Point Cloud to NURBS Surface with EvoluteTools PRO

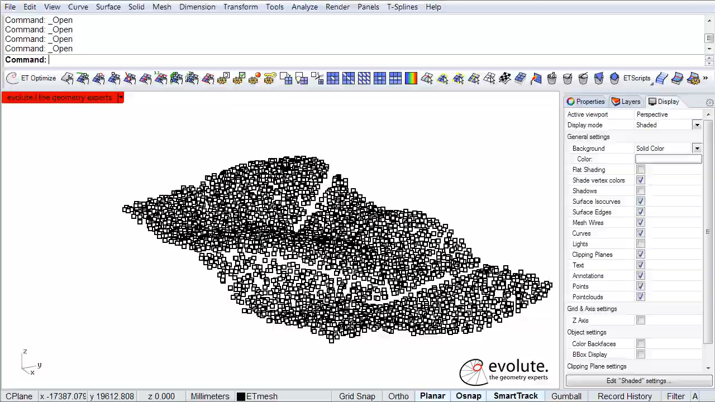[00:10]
And yes, you heard me well, a NURBS surface and not a mesh, although a mesh would be a normal intermediate step for Evolute Tools Pro because it normally just manipulates mashes. We had quite a few people just asking us if they can do surface reconstruction with NURBS patches onto point clouds and the answer is yes, you can do that with Evolute Tools Pro.
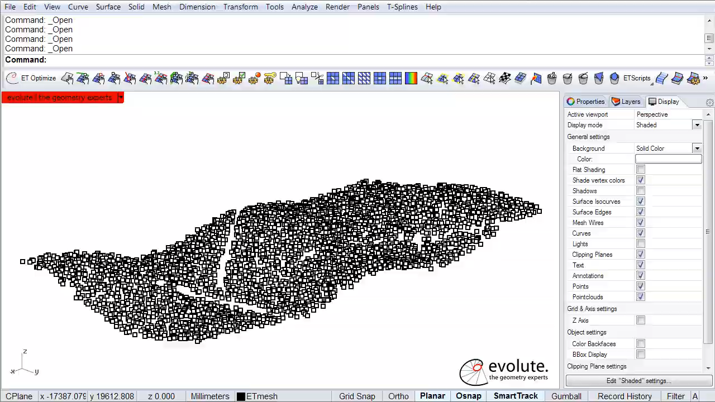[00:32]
And what we're looking here today is a pretty thick and noisy point cloud.
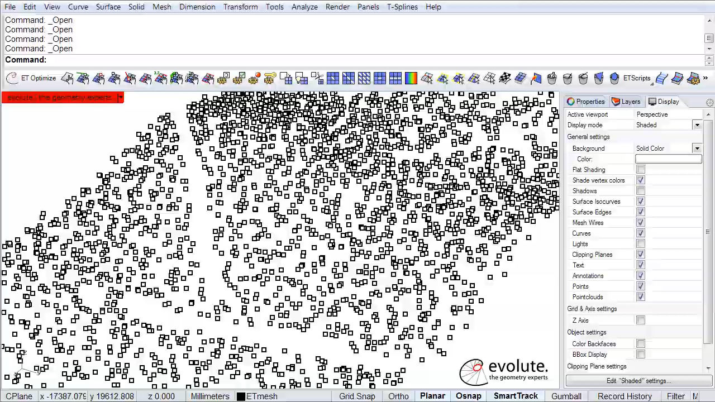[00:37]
It's got some irregularities and missing patches and just the normal things that you would expect from some noisy scanning data.
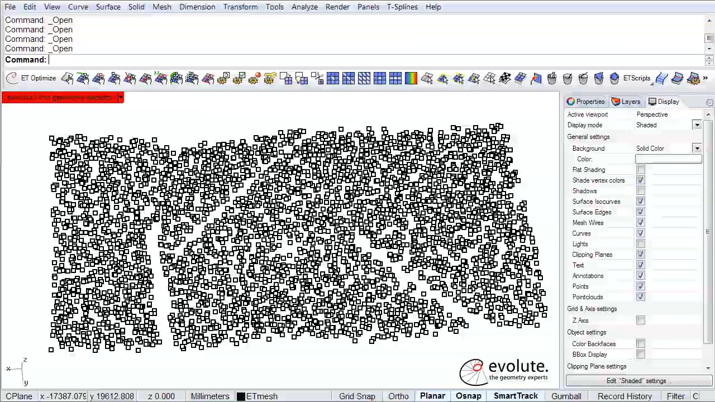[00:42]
Alright, so if you're familiar with Evolute Tools in general you will now know that I will just start with a core smash,
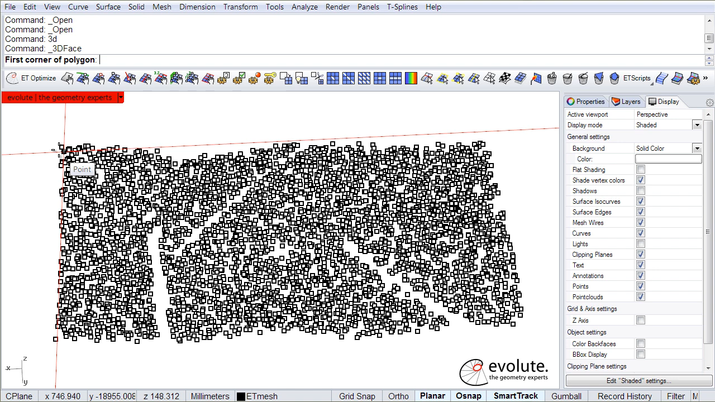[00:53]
roughly snap to what I would consider corners around here.
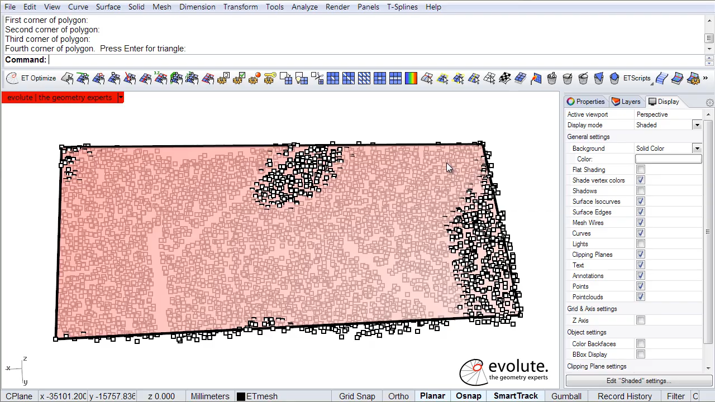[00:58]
So I'm not very careful about that, the data is pretty noisy. I'm splitting this big quad in two
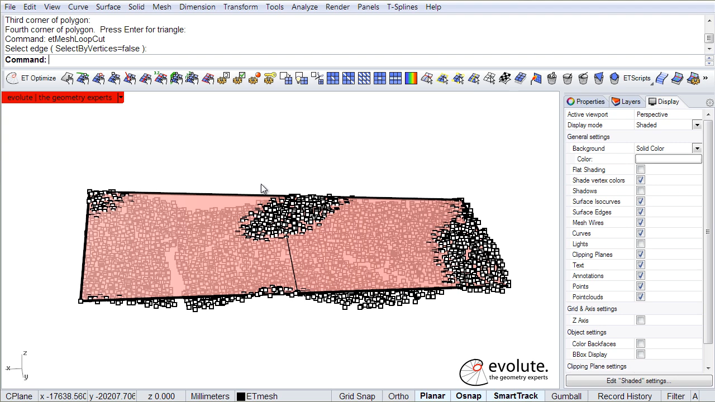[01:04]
parts and just follow the normal subdivision step to get the mesh nice and dense. And I'm pretty happy with the density right now.
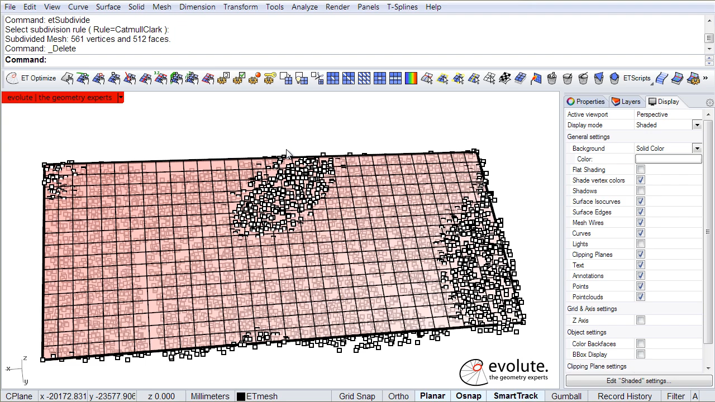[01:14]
One of the first steps is to actually set our points as references.
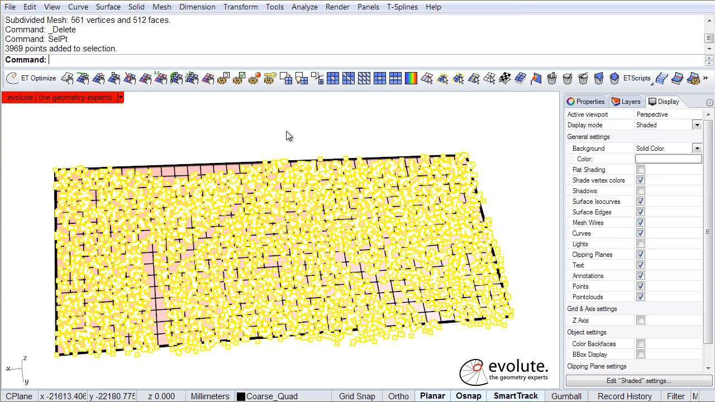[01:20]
Alright, this is done. We can now have a look at the optimization importances. We don't need curve closeness right now, there are no boundaries basically to stick to, it's just some noisy data.
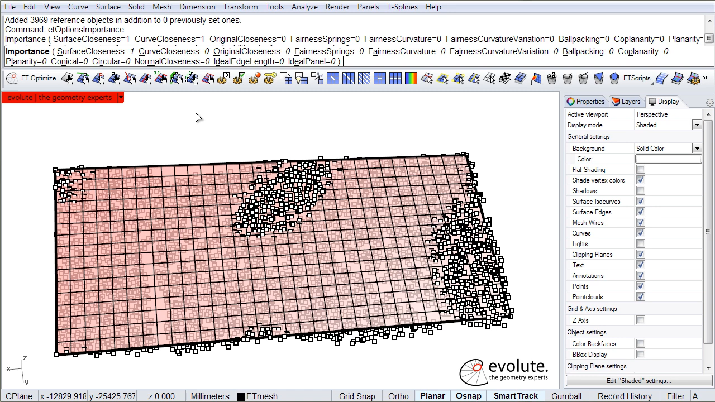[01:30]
And what we can put in is definitely some fairness curvature, let's say something 0.4.
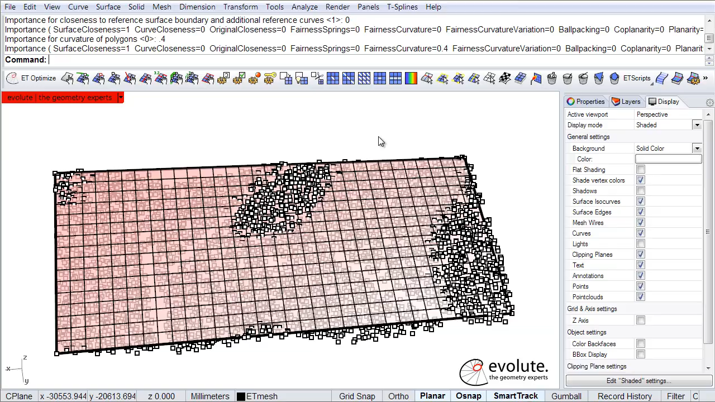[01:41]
Okay, another thing I can do if I want to keep my corners relatively sharp is to actually flag them as corners.
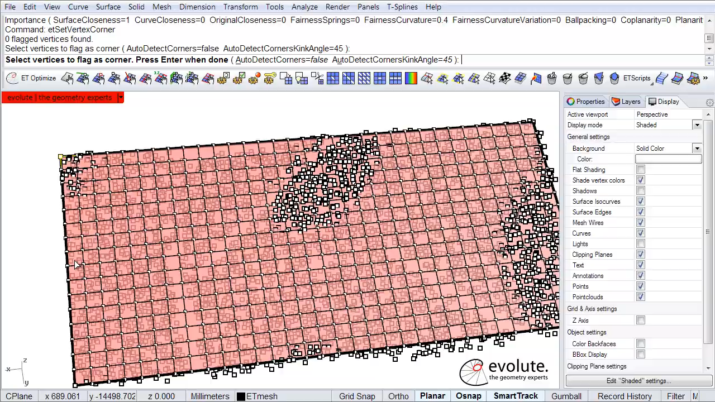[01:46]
So I'm just flagging the vertices of the mesh
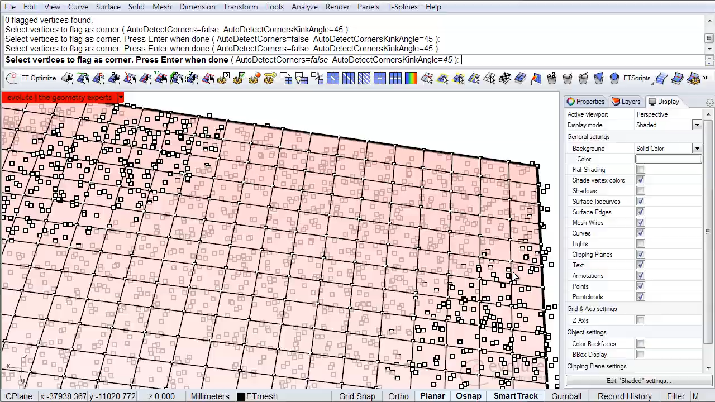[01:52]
as corners because otherwise the fairness function will try to fair around the corners, will try to round them up basically.
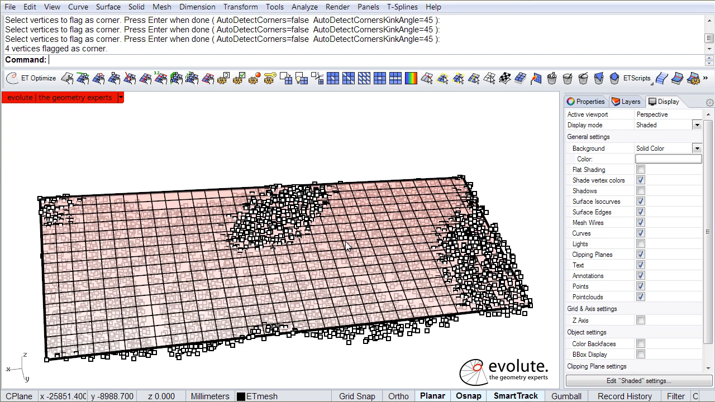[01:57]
Okay, I'm ready now.
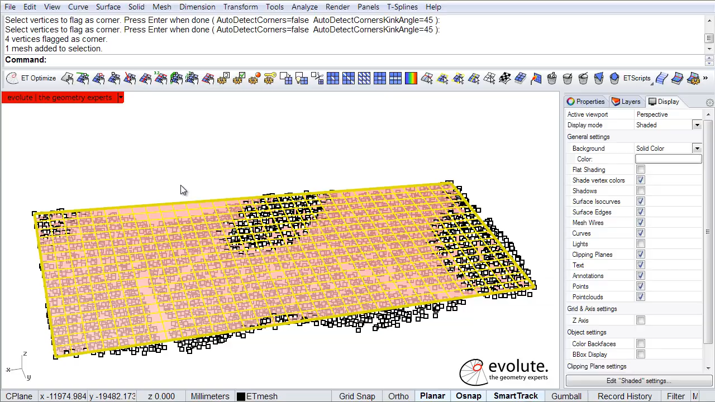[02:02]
We can actually try to stick this mesh to this noisy point cloud and it's done.
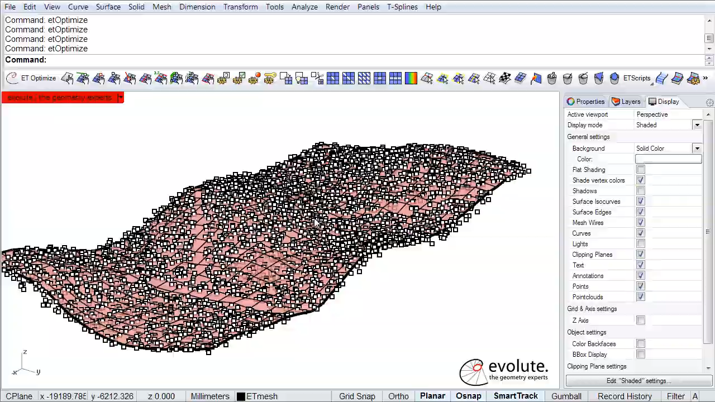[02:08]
The appearance is not really smooth.
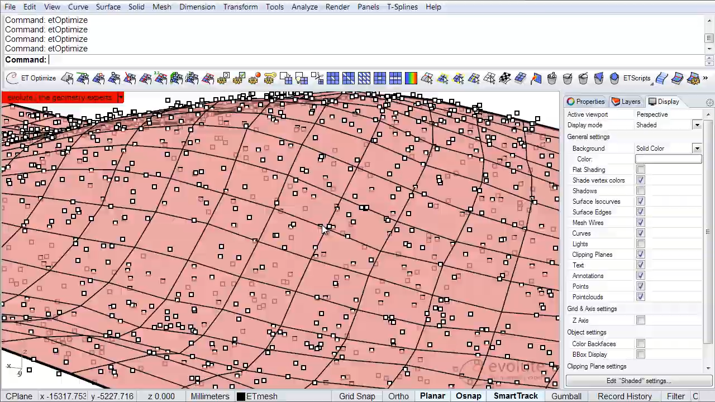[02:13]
So what I could do, basically this is because of the noise. What I could do is just ramp up the fairness curvature.
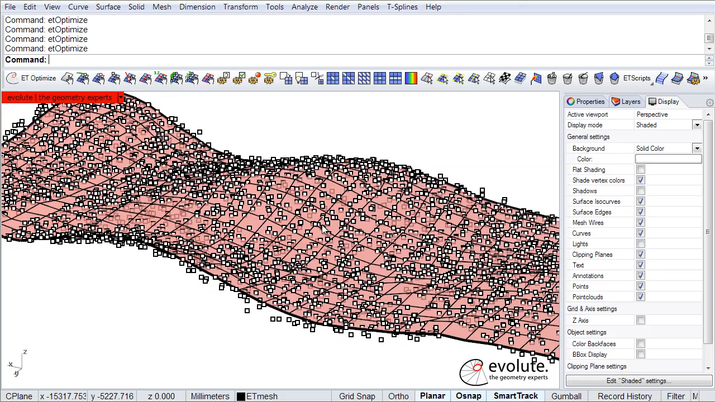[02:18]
Let's check that out. Let's just go to one here.
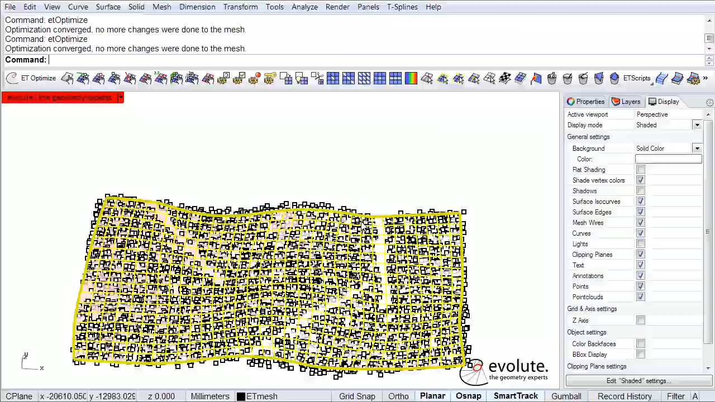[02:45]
Alright, so what we have now is just a mesh basically.